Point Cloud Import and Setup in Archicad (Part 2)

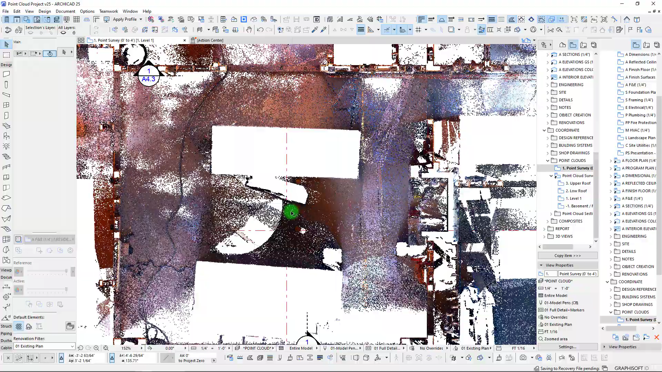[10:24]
We can see that's the pointer right there where we had entered the insertion point.
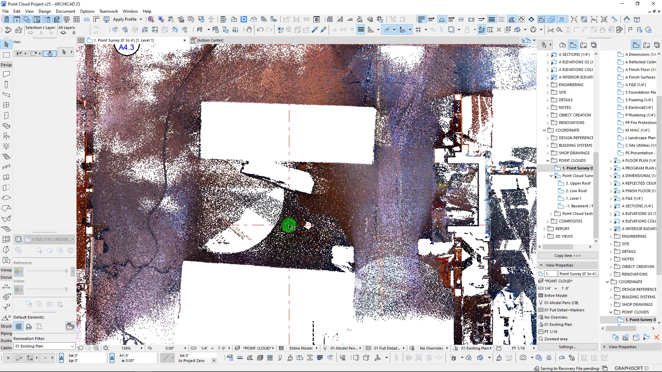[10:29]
And, yeah, overall, that's, you know,
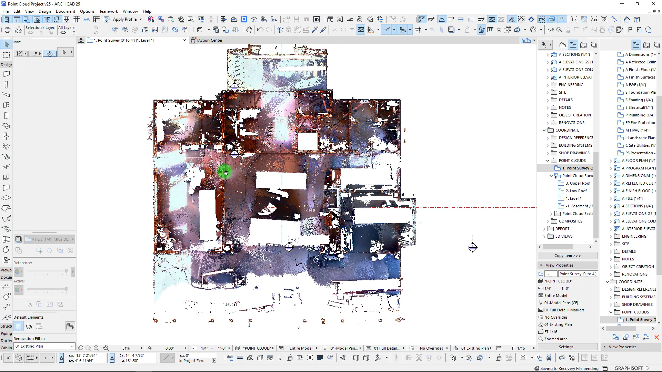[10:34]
what we were anticipating and expected.
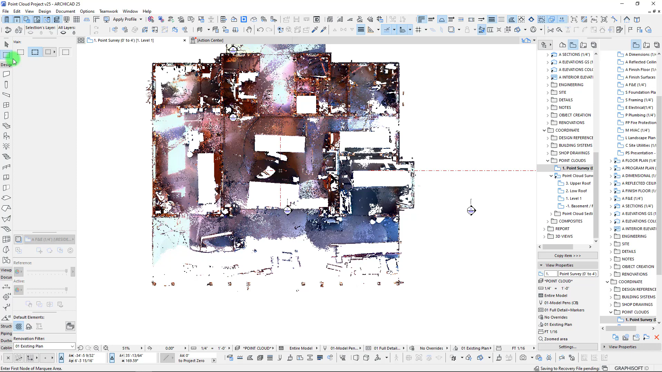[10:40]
So, yeah, we can take a look at this here in 3D as well. So, we're just going to pick up this entire thing and kind of inspect and see what our performance is like. Hopefully, pretty snappy.
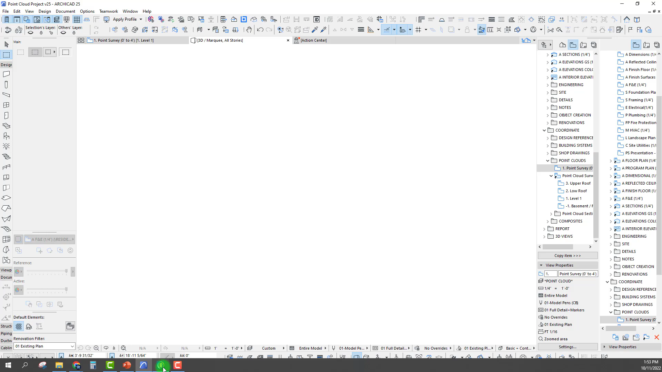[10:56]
One thing that I should likely do is we're just going to close down this file because probably sucking up some of my RAM. So, okay, there we are.
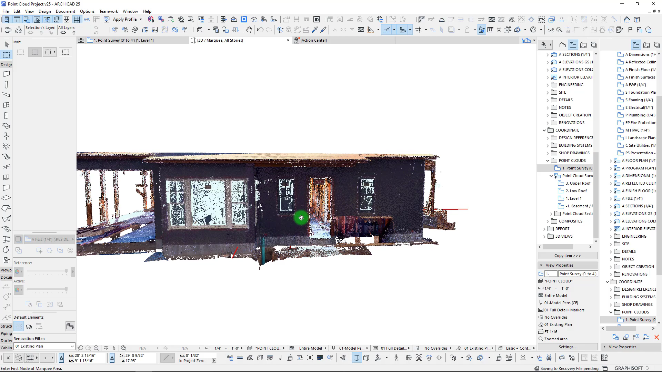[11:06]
There's our point cloud. I can tell that, you know, it's definitely a little bit on the heavier side.
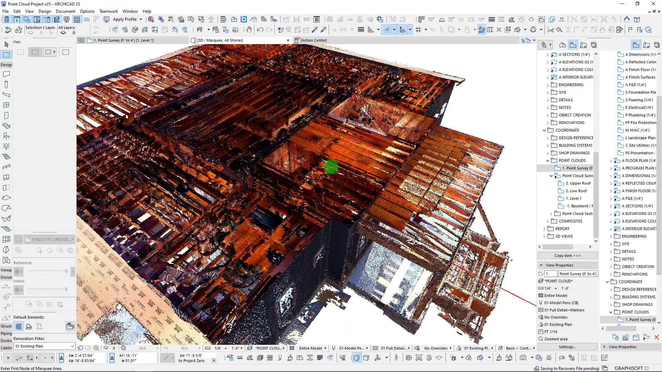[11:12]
But I think in this case,
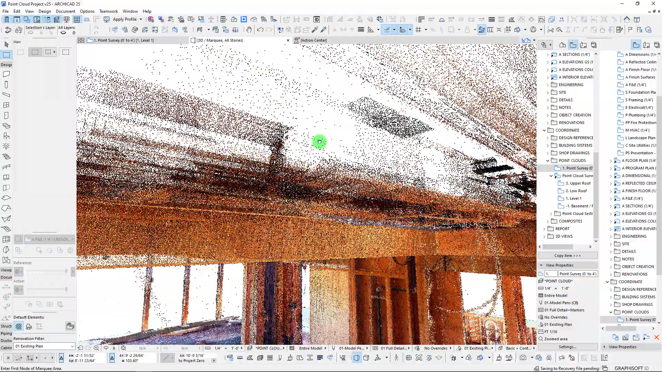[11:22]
I think having that extra density there is definitely going to be worthwhile.
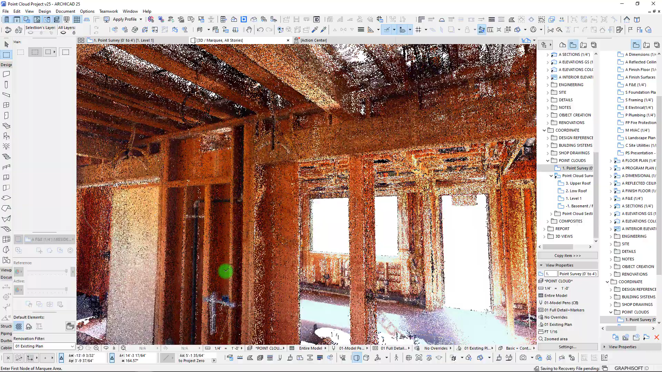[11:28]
So, for the most part, things are feeling pretty responsive. If you want, usually when I'm working with point clouds here, I will definitely kind of just like grab a individual section here.
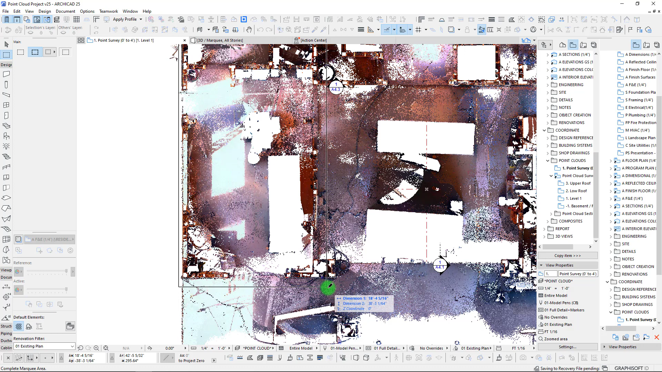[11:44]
Like, let's just take this section. Usually, I'll just do a marquee around small sections at a time.
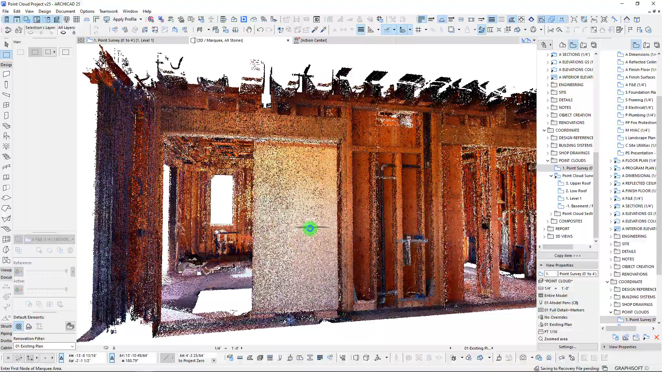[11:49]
And so, that way, it becomes much faster and easier to use and easier to navigate.
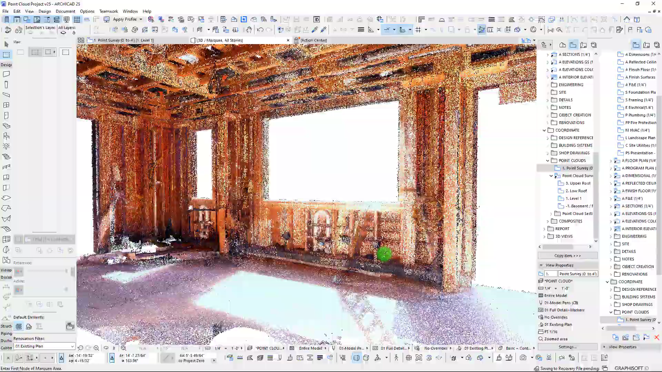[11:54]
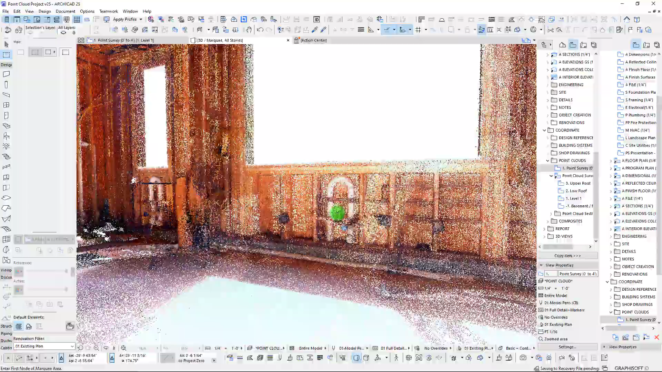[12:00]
So, you can see when the points on the screen start being reduced, the performance greatly improves here for us.
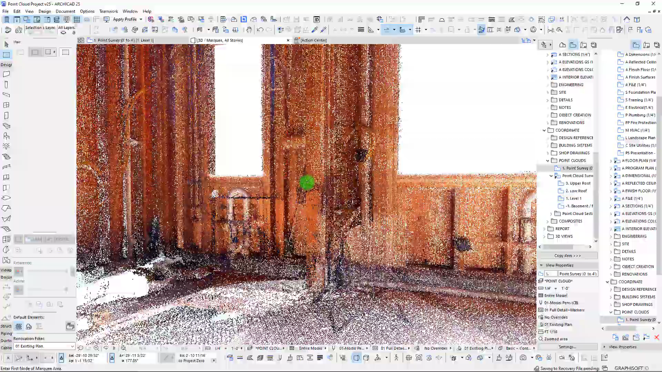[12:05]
So, that's great.
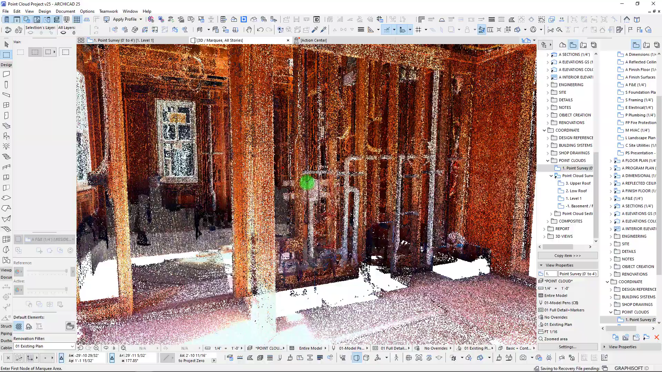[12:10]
So, yeah, overall, pretty happy with this. Now is kind of the step here where we would go through and it's time to import our second point cloud. So, I'm just going to hit save on this real quick. And then we are going to import our level two. And in this case, we're actually going to import it onto our same kind of import story here. And we'll use that same method of importing based on the coordinate, like insertion to insertion.